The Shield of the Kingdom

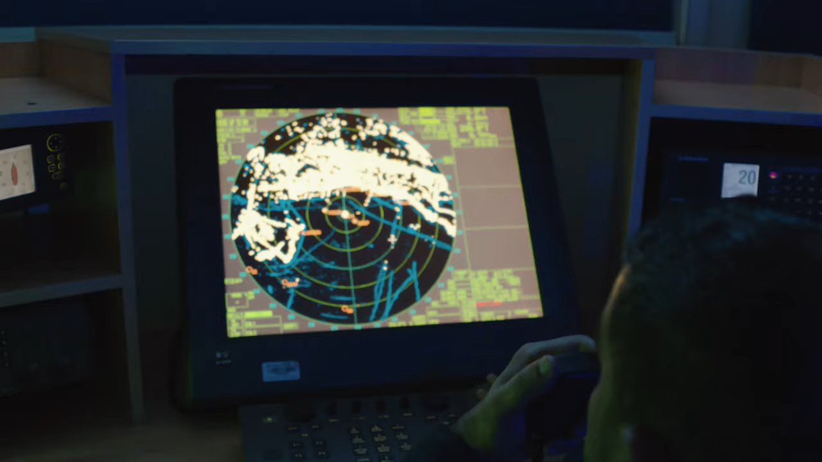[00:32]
تم رصد هدف على شاشة الرادار تجاوز المياه الإقليمية.
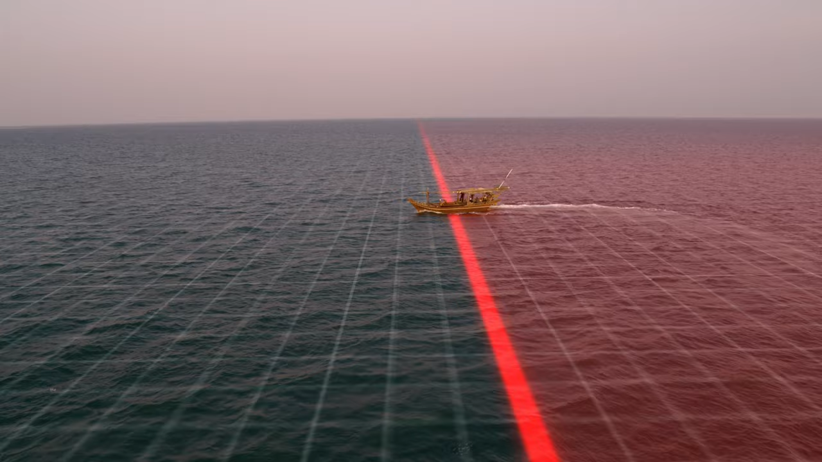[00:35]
علماً بأن الهدف غير معرف.
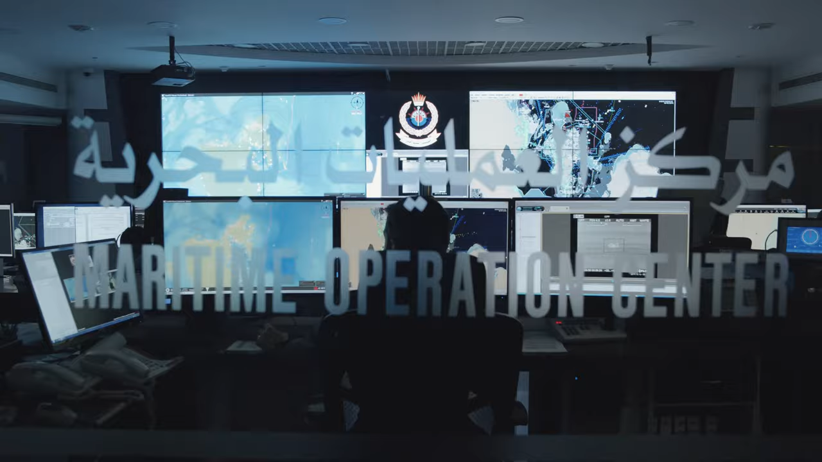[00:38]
استلمت من بحر إلى رئيسية.
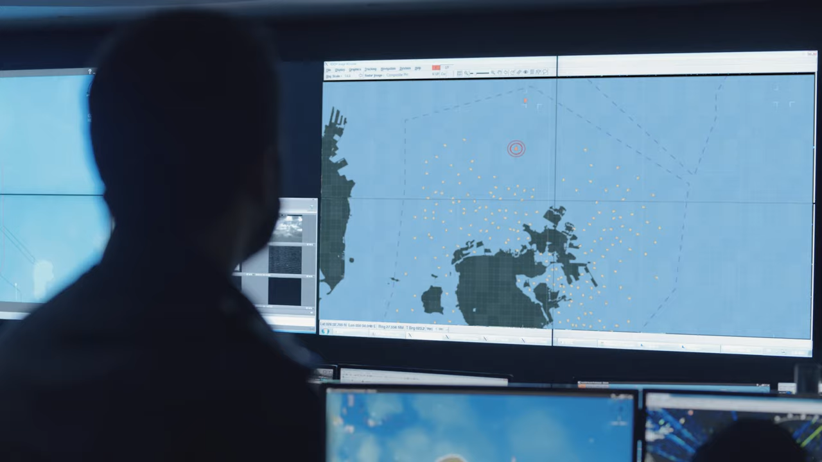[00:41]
تم رصد هدف آخر متجه إلى الهدف الأول.
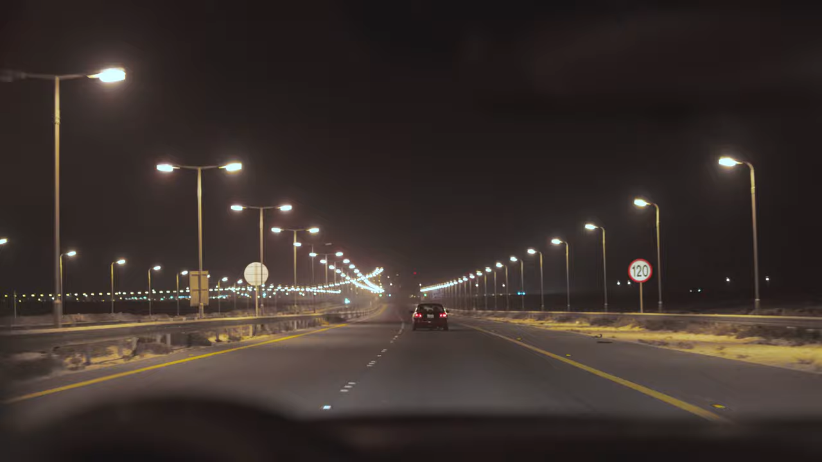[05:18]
من 32 الى شجاع، جاري متابعه السياره.